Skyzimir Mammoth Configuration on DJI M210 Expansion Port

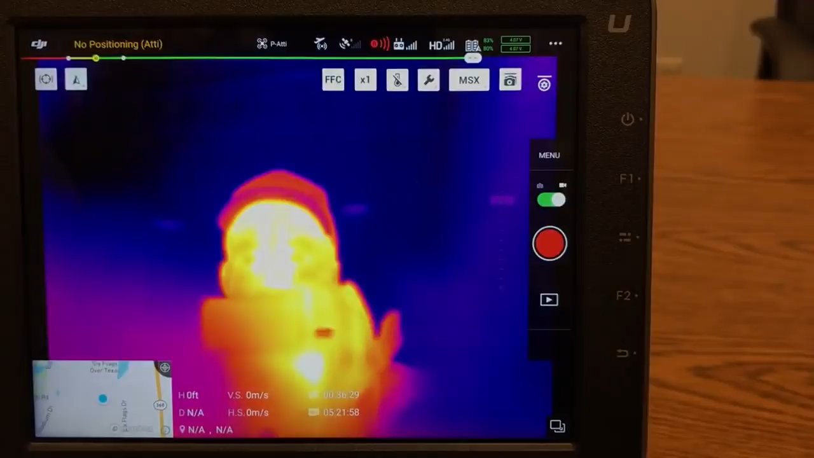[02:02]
I know sometimes these cameras don't like these crystal skies because of the intensity of them but we're going to try.